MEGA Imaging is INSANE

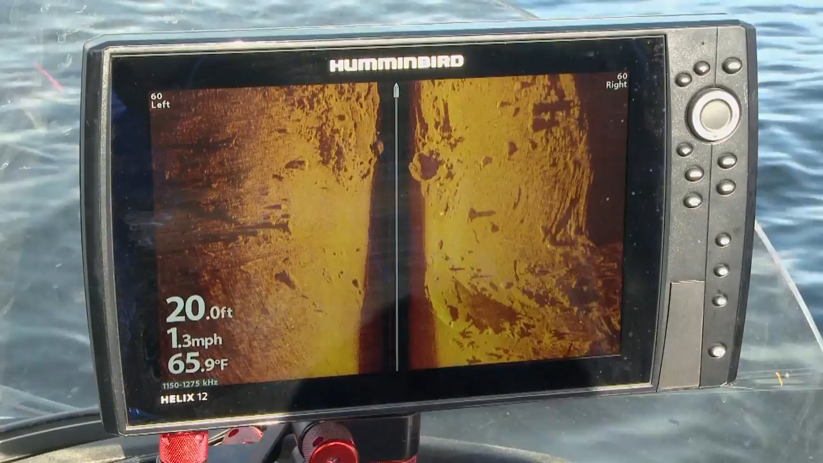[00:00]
On screen: depth 20.0 ft, water 65.9°F, speed 1.3 mph
the detail on my helix 12 is something else they call this mega imaging it's a huge step of what we had from side imaging before step up the quality up the images are so incredibly clear
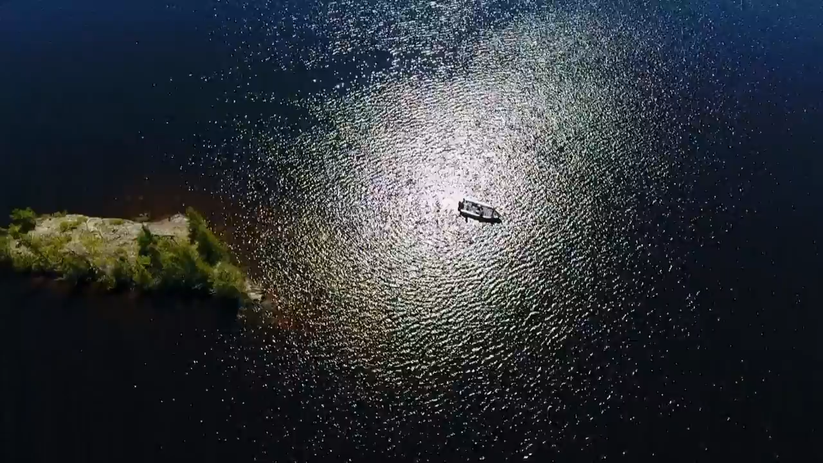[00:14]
you know this lake I don't have a map on so
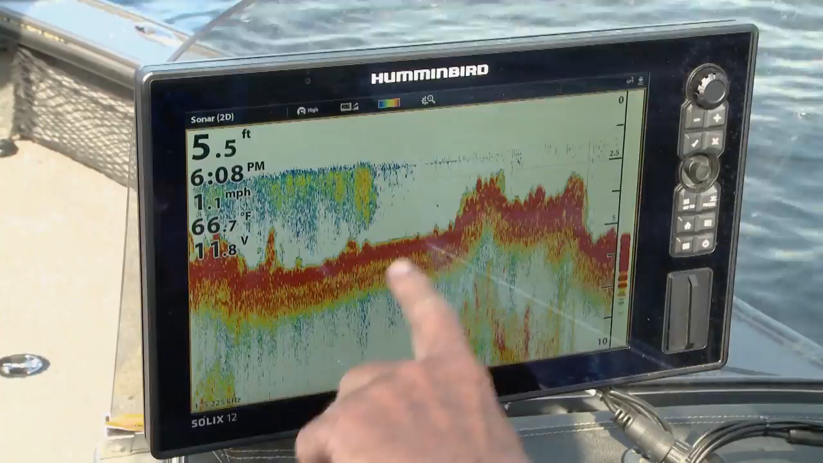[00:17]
On screen: depth 5.5 ft, water 66.7°F, speed 1.1 mph
I'm running 2d sonar on here and I've got my side imaging when I
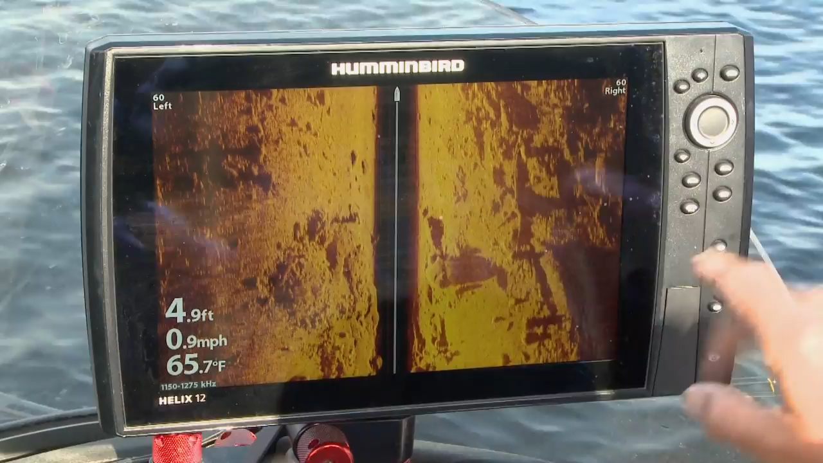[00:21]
On screen: depth 4.9 ft, water 65.7°F, speed 0.9 mph
run side imaging I'm running left and right on 60 at 60 feet but the detail is
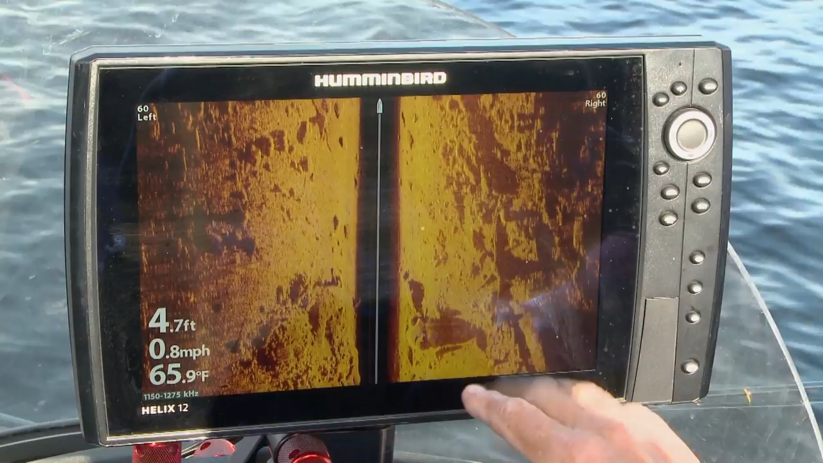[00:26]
On screen: depth 4.7 ft, water 65.9°F, speed 0.8 mph
so incredible look at the side of that boulder there I mean you get you get readouts like I've never seen before on side imaging just amazing amazing